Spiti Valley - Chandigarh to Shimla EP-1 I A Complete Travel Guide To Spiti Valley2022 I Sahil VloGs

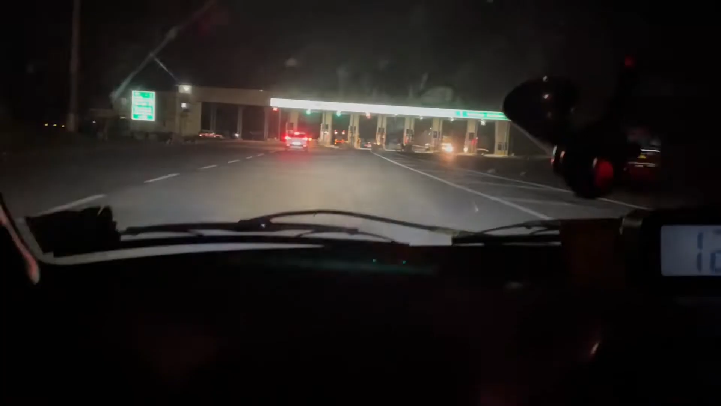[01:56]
हो जास्तों पर तो हम आचुके हैं नेशनल हाईवे जो चंडी हड से कुनेक्ट होता है तो यह पर फास्टाग में मिला इससे पहले आमने दौ प्लाजा परोके थे वहां पे
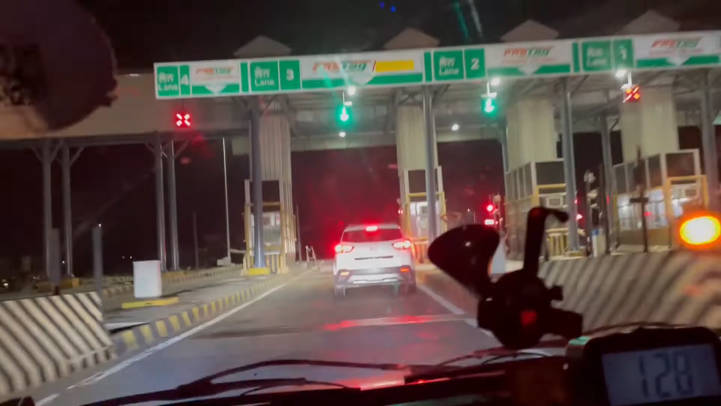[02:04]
कैश पेमेंट थी लेकिन यहां पे फास्टाग है तो यह
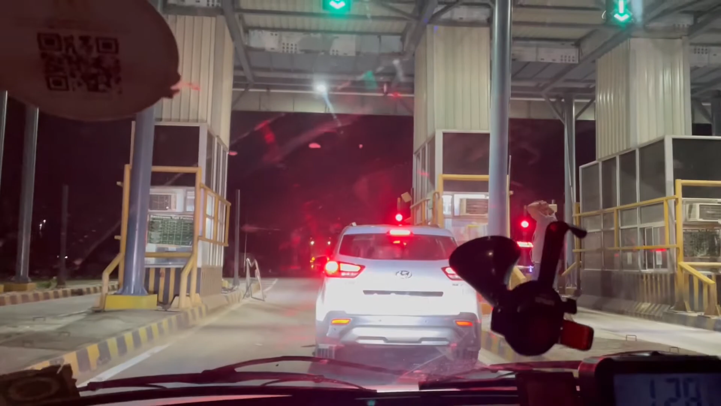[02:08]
अच्छी बात है क्मारे पास खुले पैसे है भी नहीं कि हम फोले
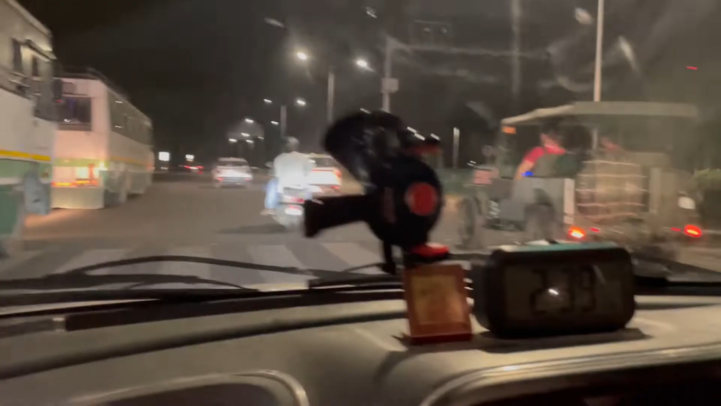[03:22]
अभी टाइम हो रखा है 2.40 और अभी हम जा रहे हैं शिमला जो
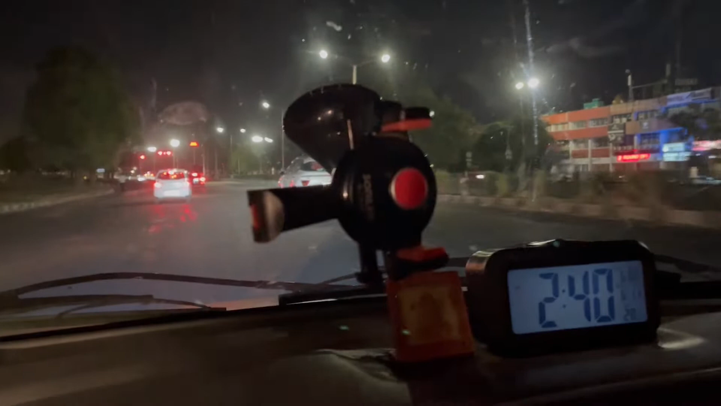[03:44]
जब देख सकते हो कि अभी 2.40 अरुके है रात के और कितना ट्रैफिक है यहाँ पर और यह बस जो है तंग कर रही है बार बार हमाचल की
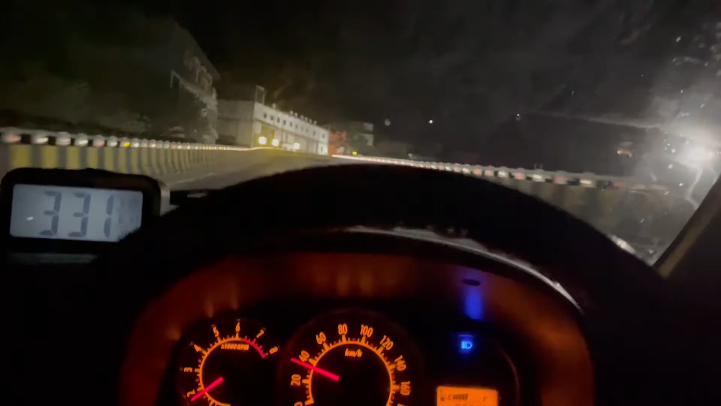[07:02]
तीन बजे यहां से शिम्ला जो हो है 85 किलोमेटर और